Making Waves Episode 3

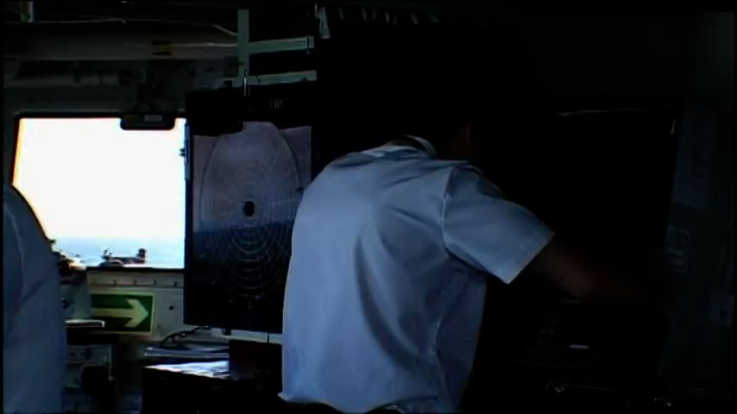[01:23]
Captain, sir, I have a vessel which appears to be headed towards the Koenig. Currently on our port bow with a closing speed of 20 knots.